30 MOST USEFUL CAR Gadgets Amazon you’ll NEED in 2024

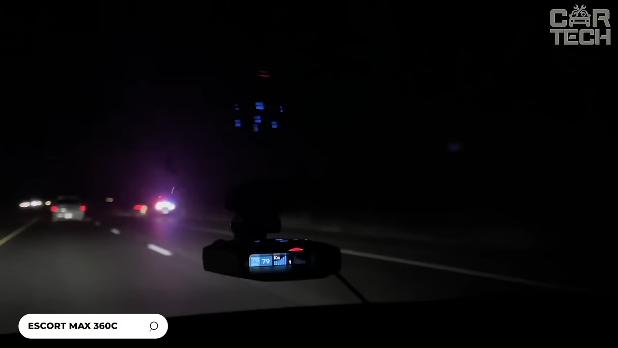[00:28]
Firstly, it has a significantly increased range of radar detection, as much as 50% compared to previous models.